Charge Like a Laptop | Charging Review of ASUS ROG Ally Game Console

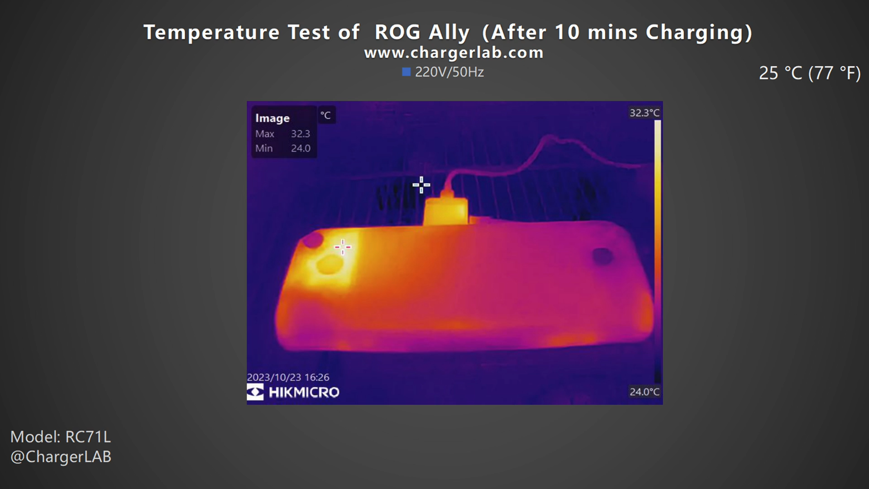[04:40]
On screen: max 32.3°C, min 24.0°C, scale top 32.3°C, scale bottom 24.0°C
After 10 minutes of charging, the maximum temperature on the front is 32.3 degree Cel, and the back is 30.4 degree Cel. After 20 minutes of charging, the front temperature slightly increases to 33.2 degree Cel,
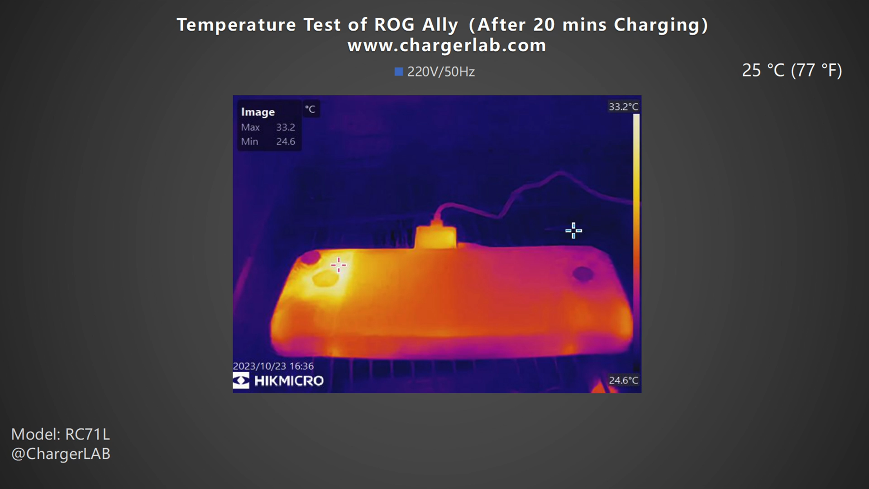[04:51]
On screen: max 33.2°C, min 24.6°C, scale top 33.2°C, scale bottom 24.6°C
and the back is 32.8 degree Cel. After 30 minutes of charging, the front temperature is 33.5 degree Cel, and the back is 35.3 degree Cel.
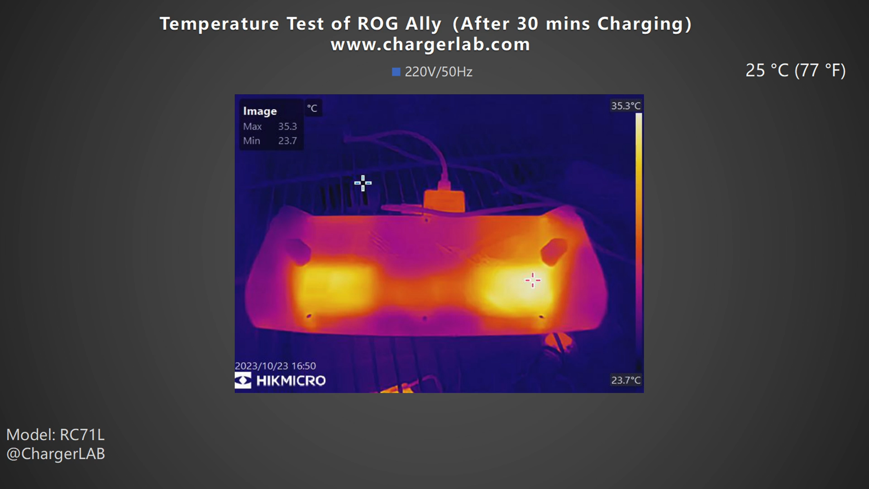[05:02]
On screen: max 35.3°C, min 23.7°C, scale top 35.3°C, scale bottom 23.7°C
It can be seen that the temperature in those two fan areas on the back is higher.
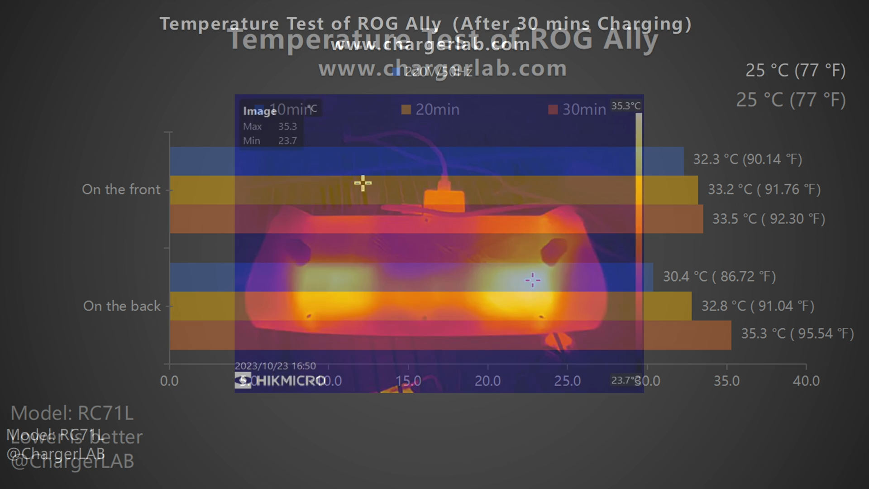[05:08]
On screen: scale top 35.3°C, scale bottom 23.7°C
A bar chart can help you observe data more intuitively. It is evident that the gaming console continues to heat up during the charging.